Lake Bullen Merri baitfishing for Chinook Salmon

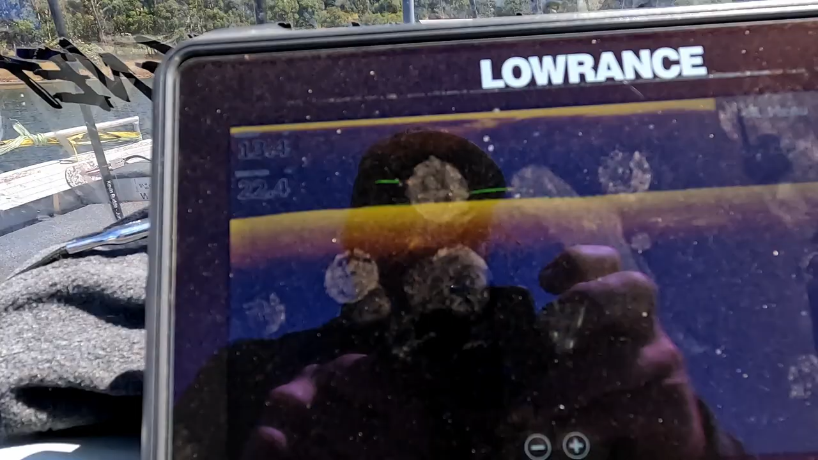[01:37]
so just found some good marks on the sounder some nice fish down there and there's a patch of um smaller fish
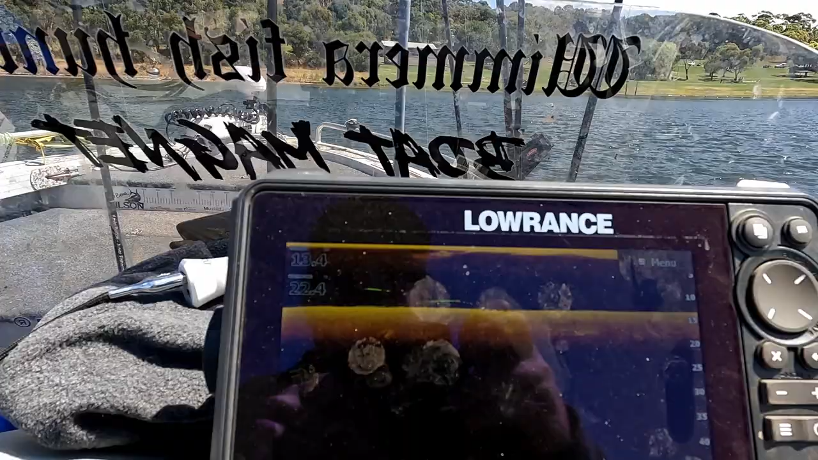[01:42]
behind us too so we just put the spot lock on the electric motor and we're just going to
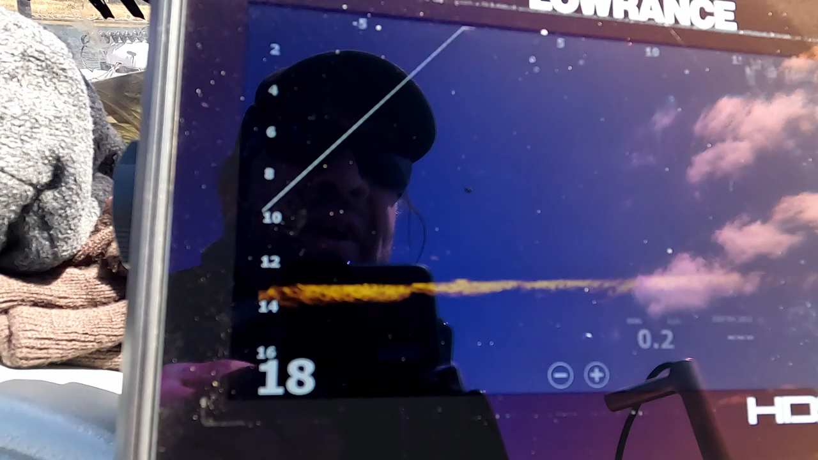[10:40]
found a few salmon or something on the active target we'll drop some chook pellets down so we can watch them feeding and ignoring our baits
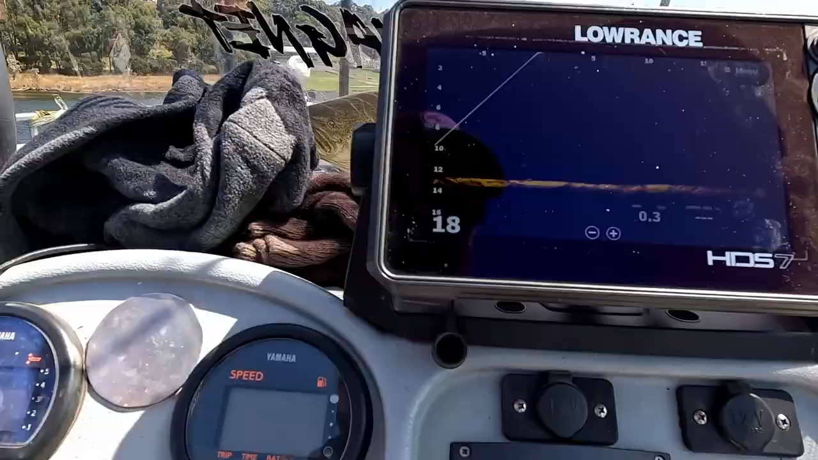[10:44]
see how they're going up in the water column it's a good one swimming around there
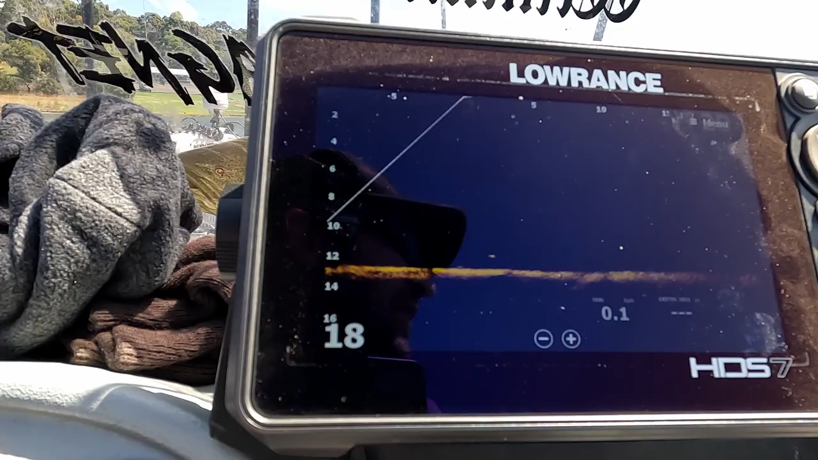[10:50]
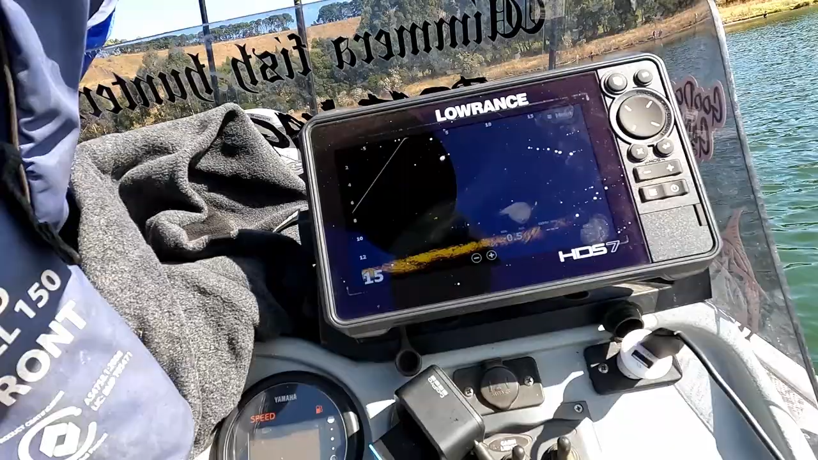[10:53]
so they're sitting mid water that's me rig there
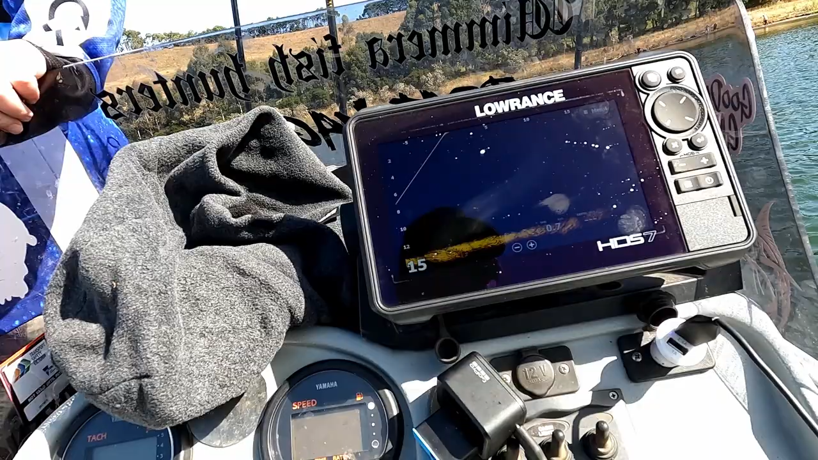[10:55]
you can feel them tapping at me bait i
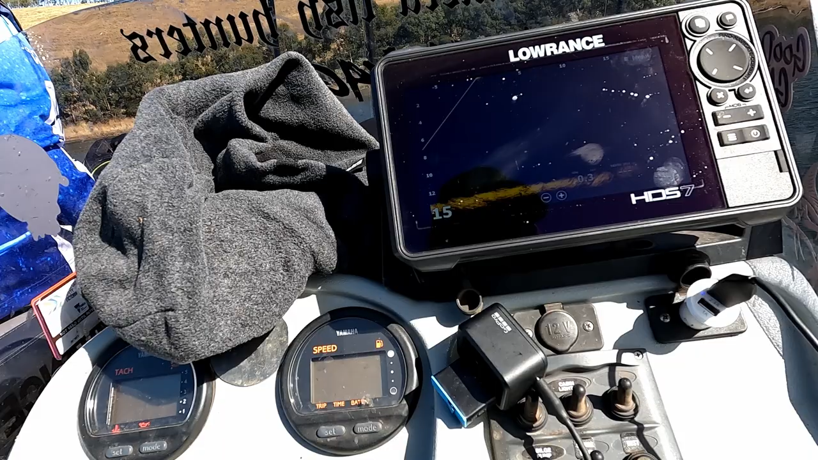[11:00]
won't take it just come and have a look
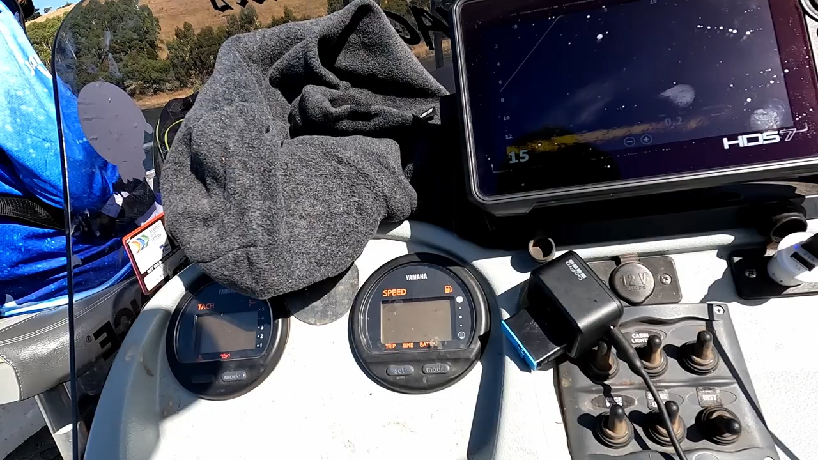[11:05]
oh he's chasing it around you want to see this stuff
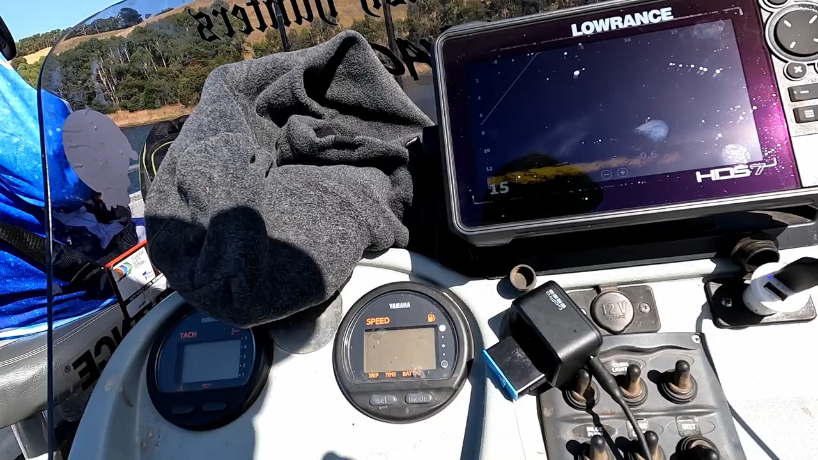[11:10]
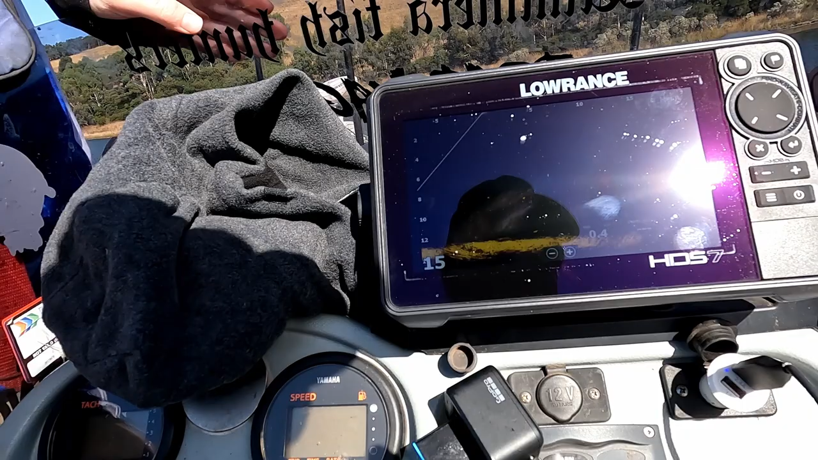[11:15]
here comes a big one that's me rig this ain't going up and down